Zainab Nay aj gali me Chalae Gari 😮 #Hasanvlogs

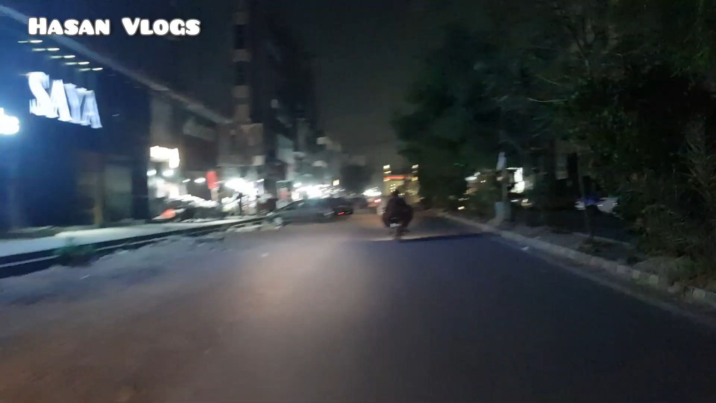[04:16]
हम निकले हुए हैं जैनब के दूध के तलाश में, कोई मार्ट वगैरह हमें मिले,
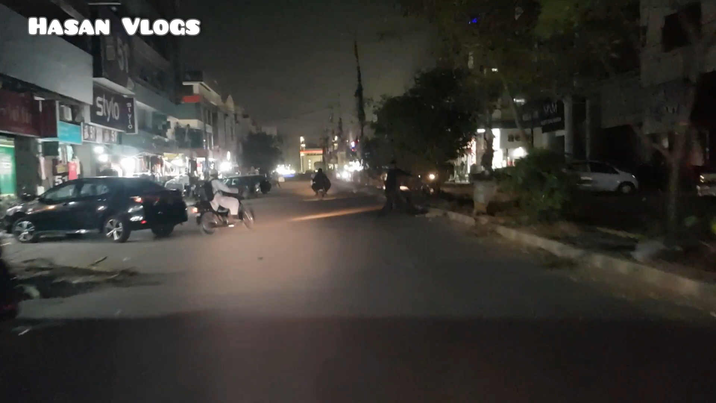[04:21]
कोई सुपर स्टोर मिले तो हम वहाँ से जैनब का दूध लें। फ़िलहाल हम घूम रहे हैं बादराबाद की तरफ, सामने हमारे चार मीनार चुरंगी, तो यहाँ कोई ना कोई मार्ट खुला हुआ होगा।
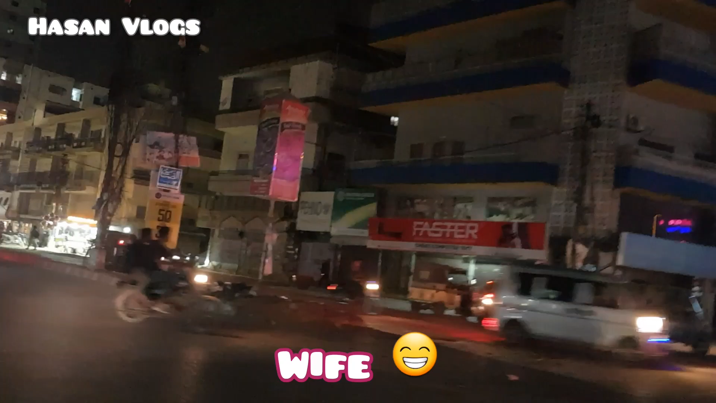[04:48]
हम जो है चार मीनार चुरंगी से होते हुए अभी इस तरफ जा रहे हैं, यहाँ टूसो वगैरह बने हुए, रेस्टोरेंट वगैरह बने हुए अच्छे।
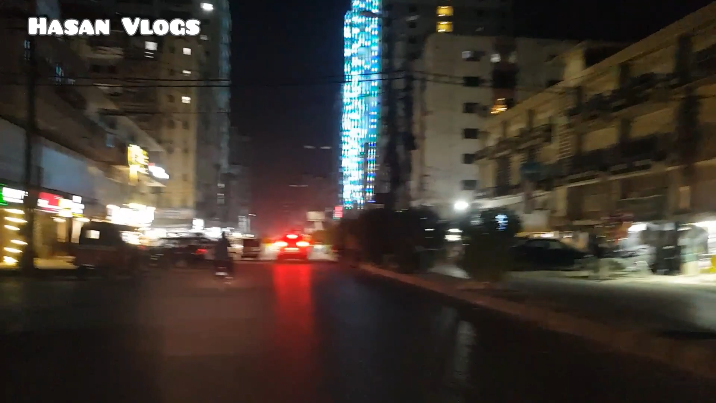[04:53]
अभी रबी लवल आ रही है तो लाइटें शाइटें भी लगने स्टार्ट हो गई माशाल्लाह से, तो बस अभी हम देखते हैं कोई मार्ट वगैरह हमें मिले तो हम जैनब का दूध का बंदोबस्त करेंगे।
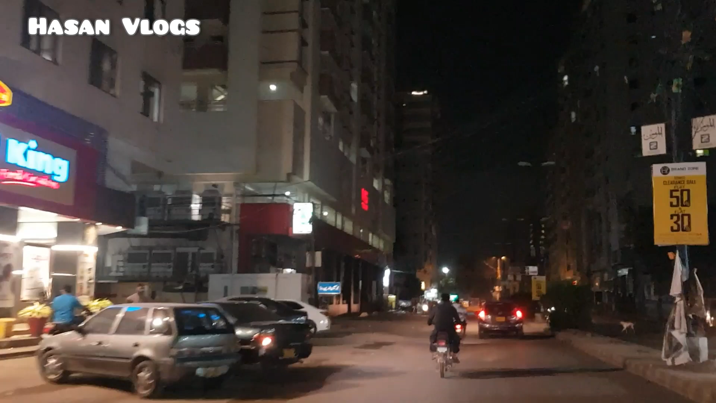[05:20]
अब ये मार्ट आ रहा है, इस पार्ट ये बंद है, नहीं तो यहाँ से हम दूध ले लेते। खुला हुआ है या बंद है?
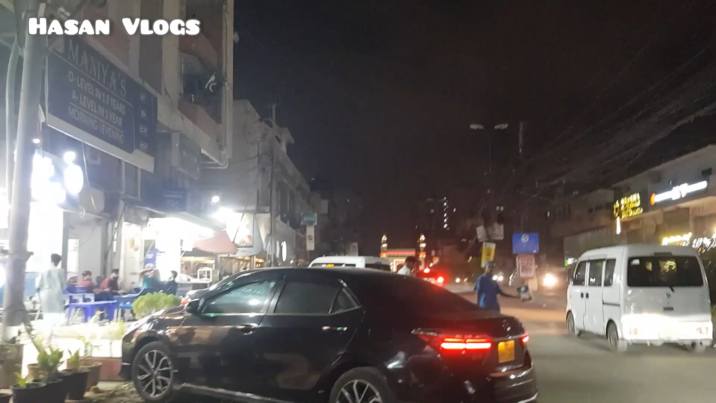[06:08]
ये लाइटें शाइटें लगी हुई है रबी रवल की माशाल्लाह से।